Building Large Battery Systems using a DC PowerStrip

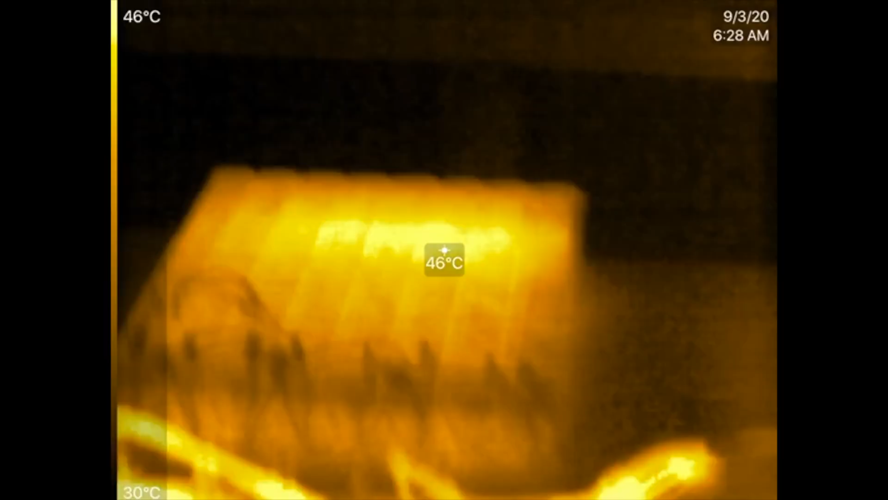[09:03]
On screen: spot 46°C, scale top 46°C, scale bottom 30°C
Okay, so the battery, the cables are at 50. Ooh, that connector right there is at 64 C.
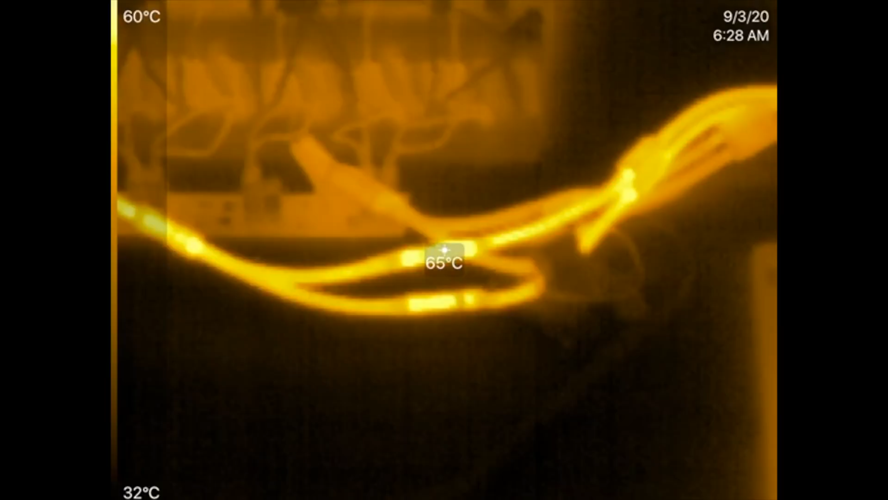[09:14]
On screen: spot 65°C, scale top 60°C, scale bottom 32°C
That connector in particular
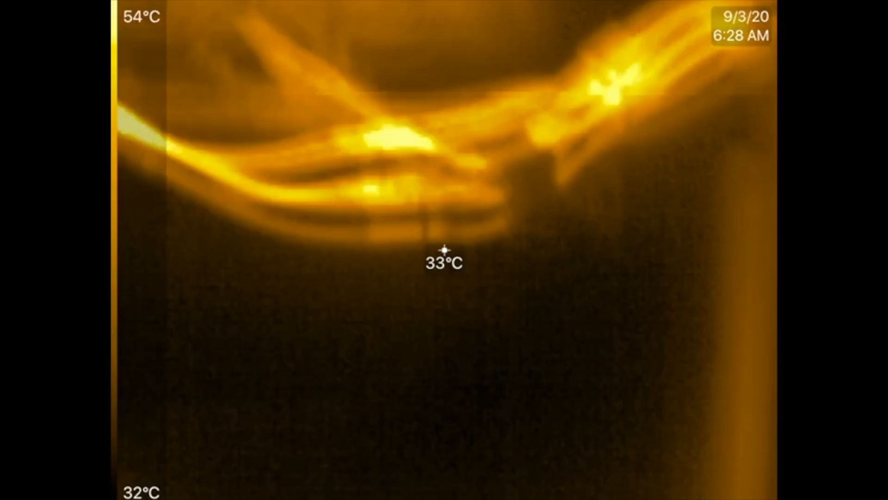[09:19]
On screen: spot 33°C, scale top 54°C, scale bottom 32°C
is seeing about 50 amps.
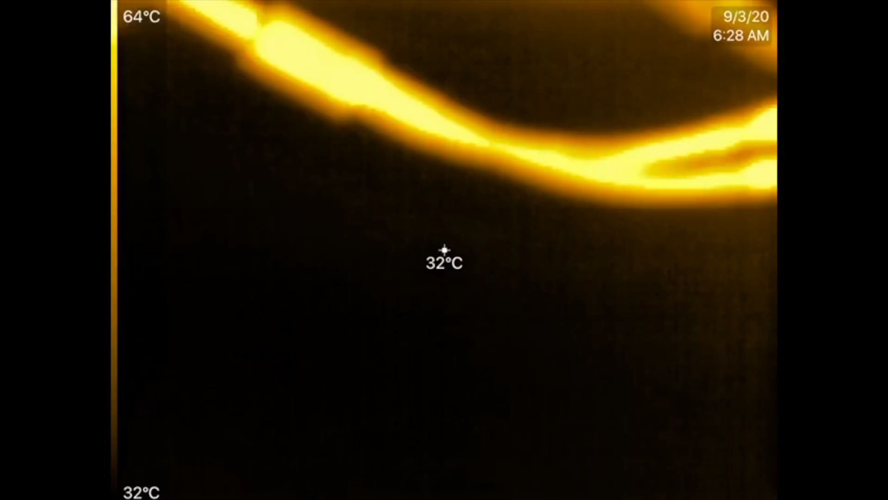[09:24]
On screen: spot 32°C, scale top 64°C, scale bottom 32°C
So yeah, these cables are about 60 C.
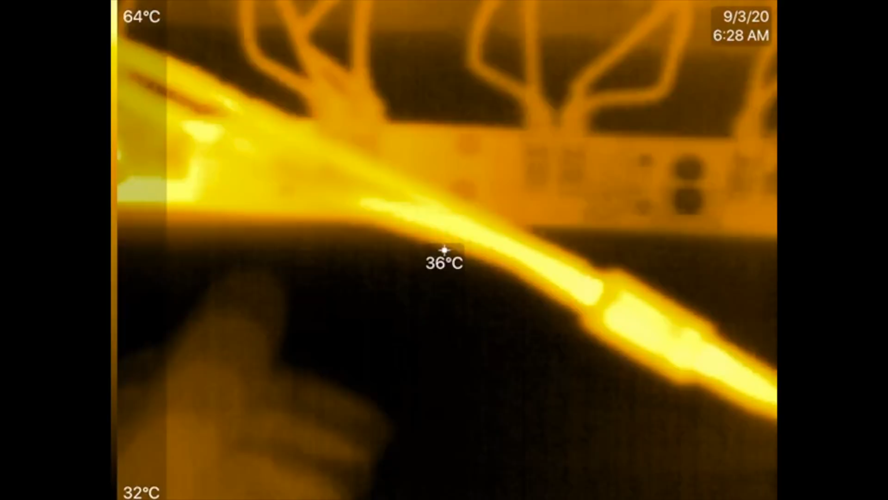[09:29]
On screen: spot 36°C, scale top 64°C, scale bottom 32°C
There we go. So those, these 10 amp,
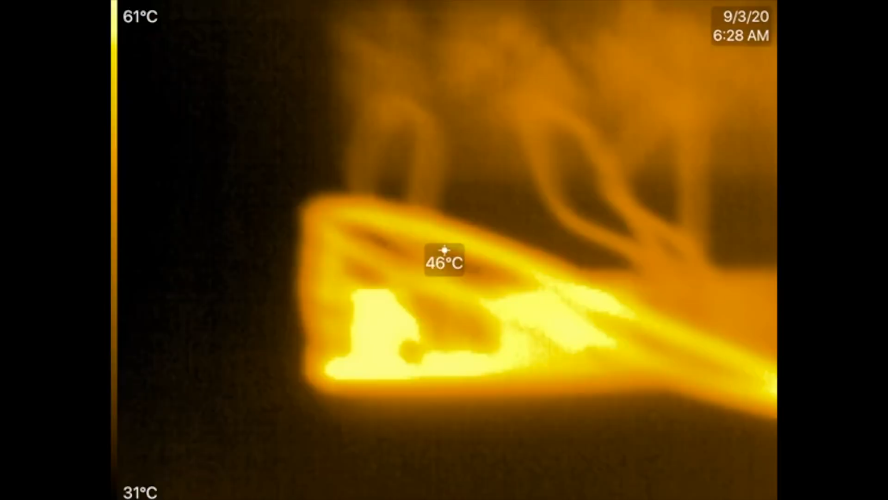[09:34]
On screen: spot 46°C, scale top 61°C, scale bottom 31°C
10 gauge cables, they need to, obviously we need to get bigger ones.
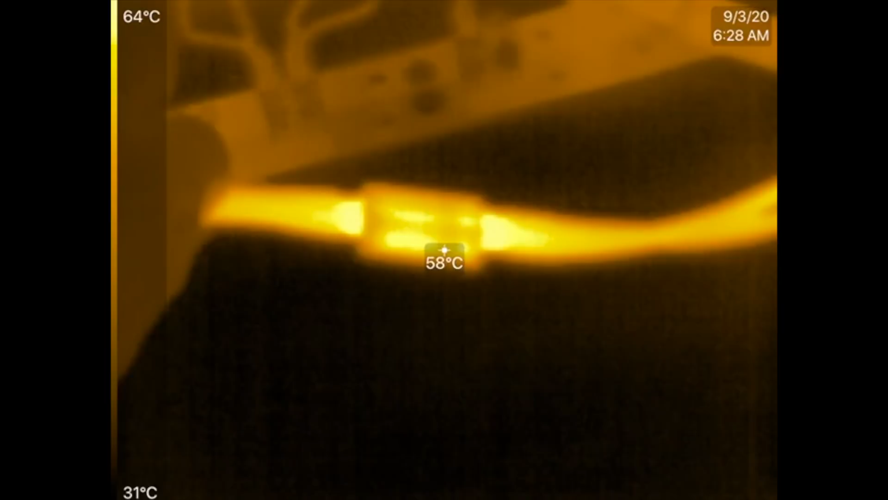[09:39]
On screen: spot 58°C, scale top 64°C, scale bottom 31°C
But for this test, it'll do. So here we go.
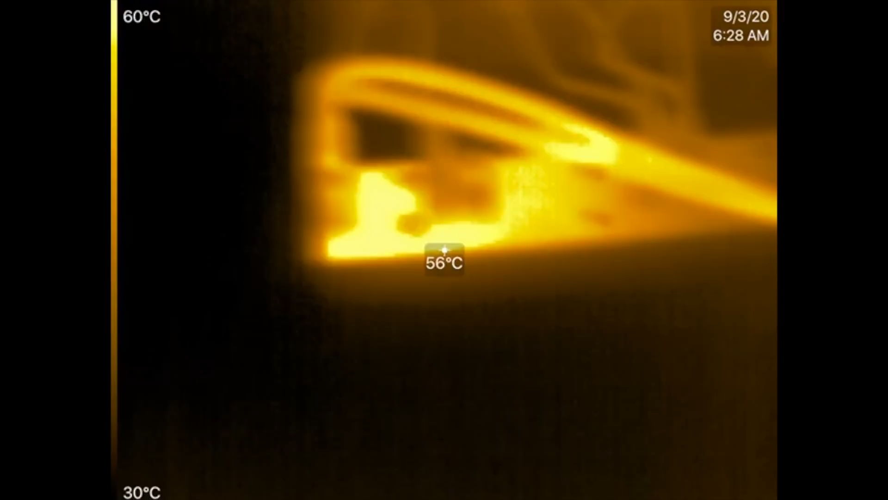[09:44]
On screen: spot 56°C, scale top 60°C, scale bottom 30°C
So the board right here is
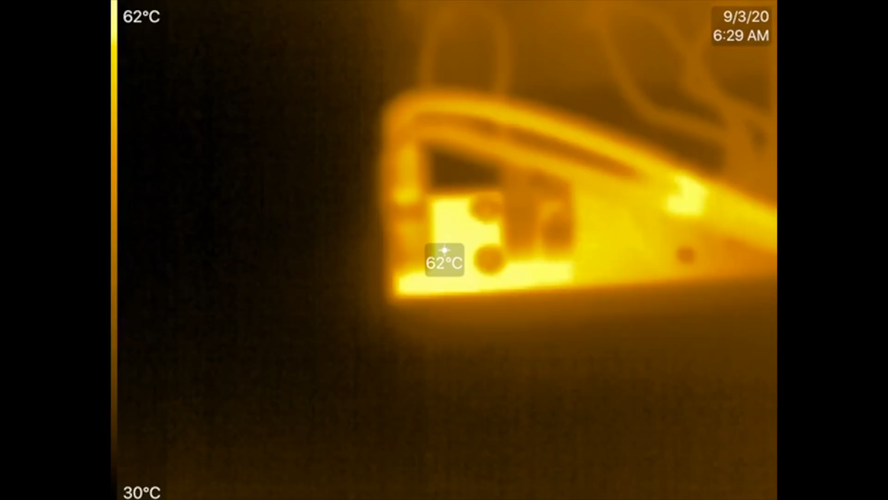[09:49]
On screen: spot 62°C, scale top 62°C, scale bottom 30°C
at 61 degrees and that's the hottest spot on the board.
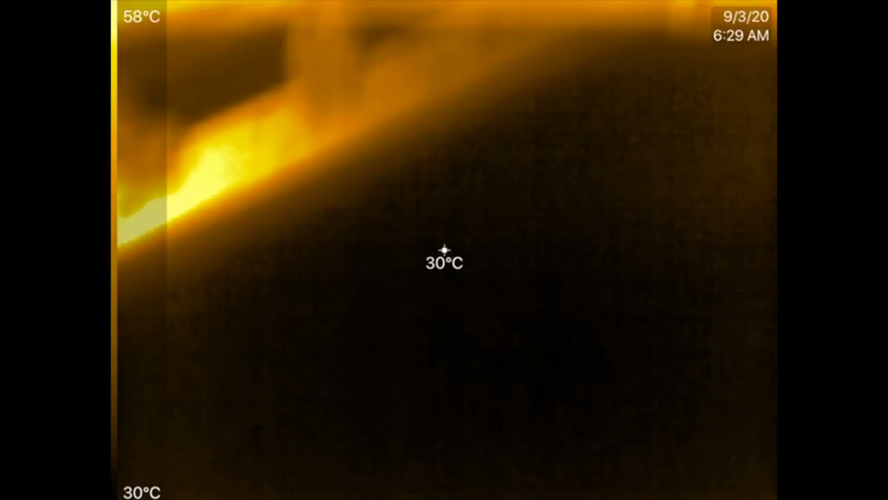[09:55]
On screen: spot 30°C, scale top 58°C, scale bottom 30°C
Not really sure why it's getting a hot spot there.
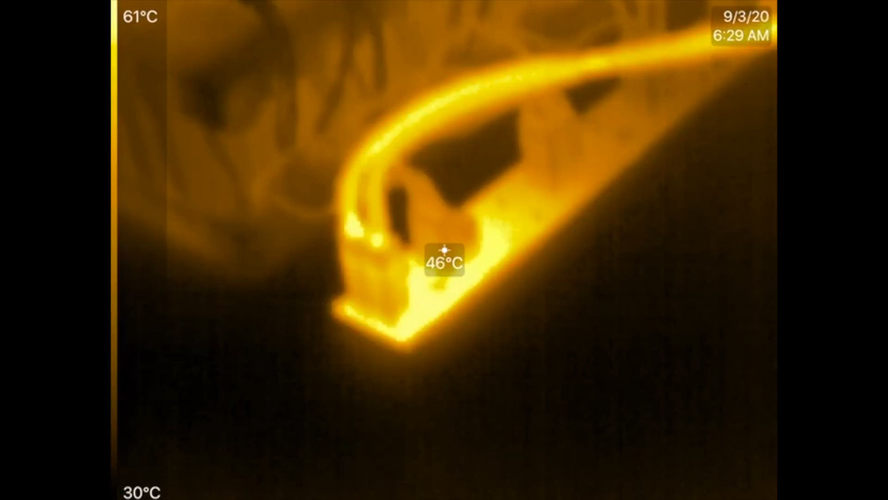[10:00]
On screen: spot 46°C, scale top 61°C, scale bottom 30°C
Oh, well, I kind of do. It's because that's where the, uh, that's where the 50 amp is coming out. And then on the other one is 30 amps.
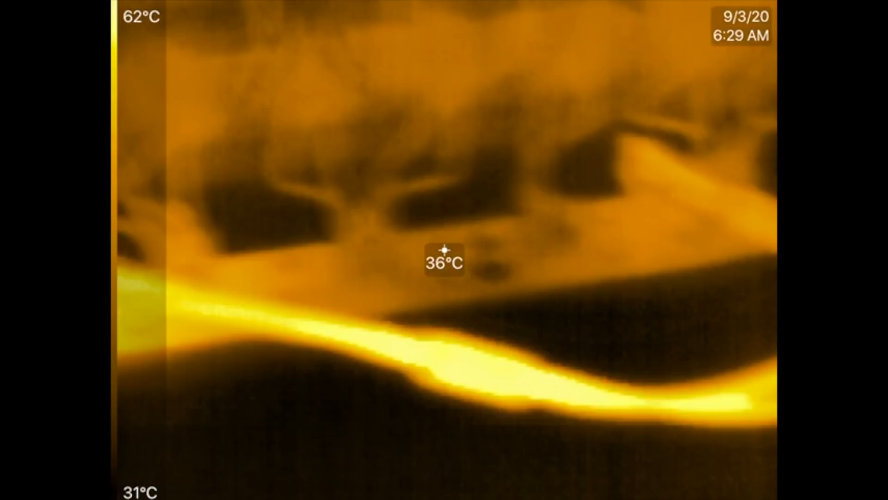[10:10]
On screen: spot 36°C, scale top 62°C, scale bottom 31°C
Let's switch that around and see if we can get a hot spot to go on this side.
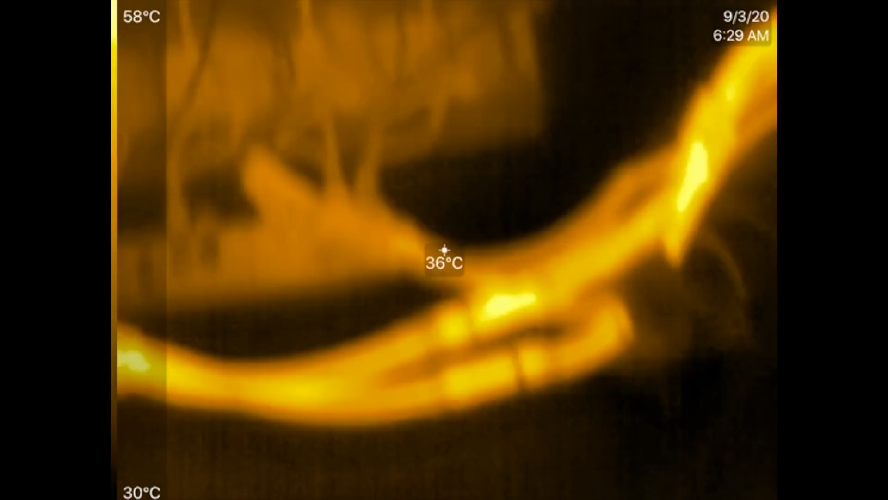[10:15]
On screen: spot 36°C, scale top 58°C, scale bottom 30°C
Let's do that now. Okay, now it's been a few minutes.
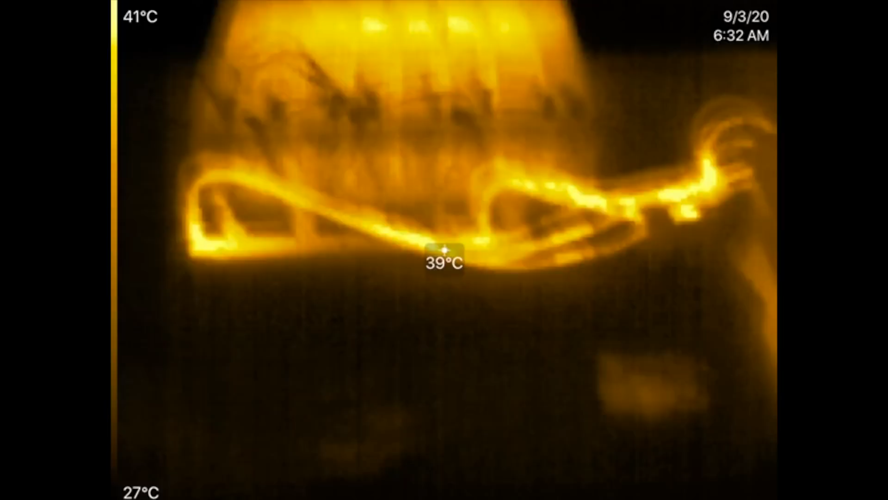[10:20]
On screen: spot 39°C, scale top 41°C, scale bottom 27°C
I rewire the thing so that the 50 amps are coming off of this side here.
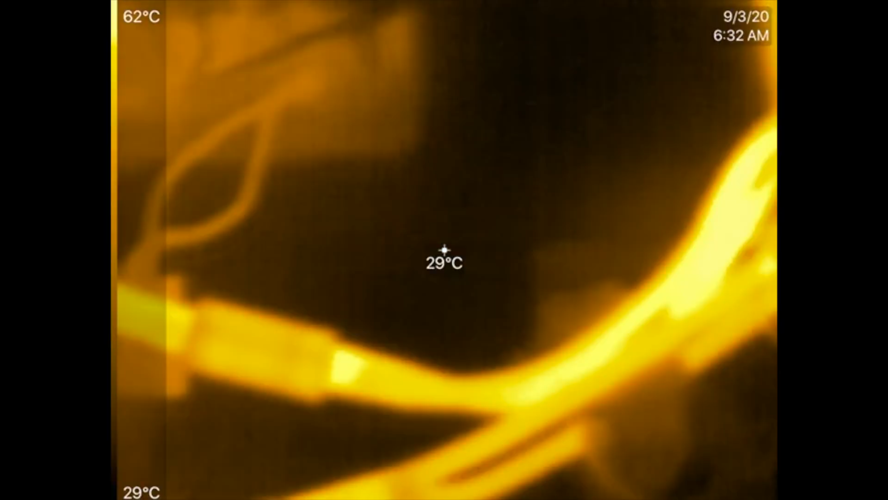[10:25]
On screen: spot 29°C, scale top 62°C, scale bottom 29°C
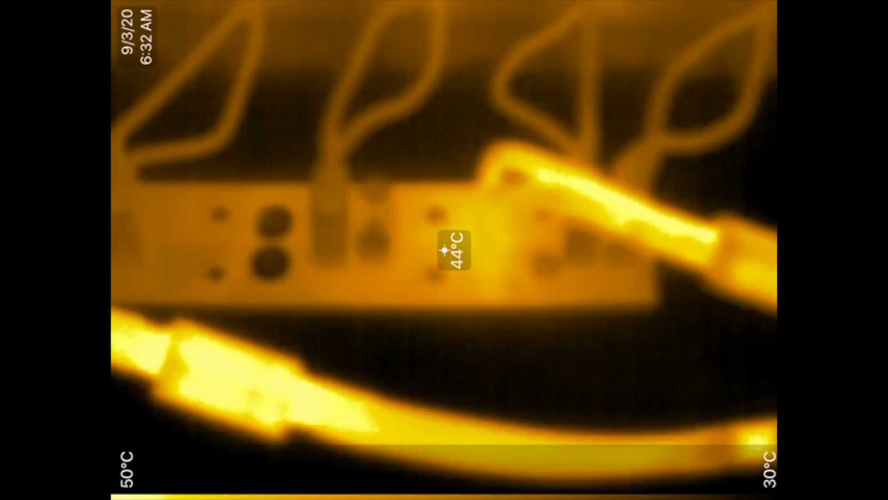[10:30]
On screen: spot 44°C, scale top 50°C, scale bottom 30°C
For some reason, this side over here can handle more than this side.
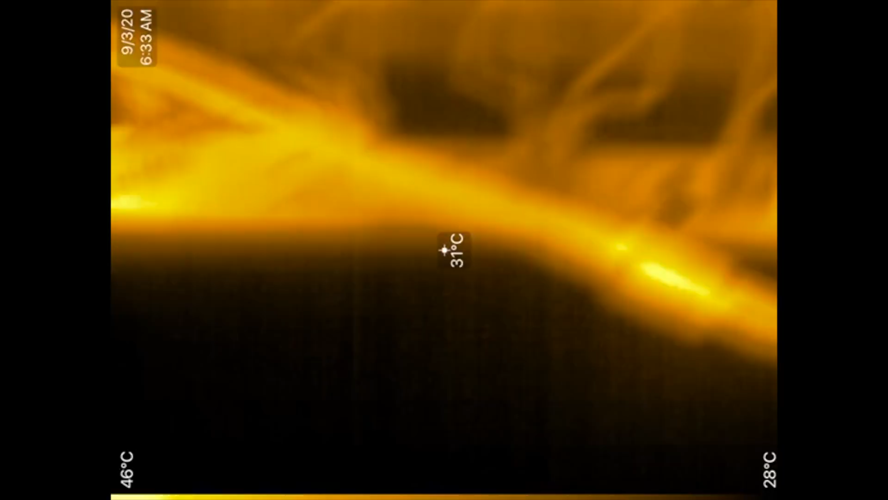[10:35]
On screen: spot 31°C, scale top 46°C, scale bottom 28°C
This thing's still showing kind of a hot spot.
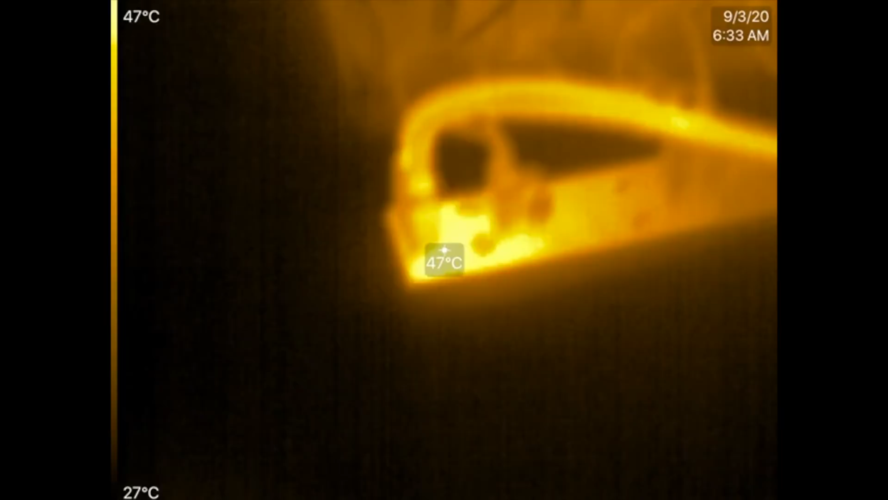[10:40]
On screen: spot 47°C, scale top 47°C, scale bottom 27°C
47 degrees over here with 30 amps.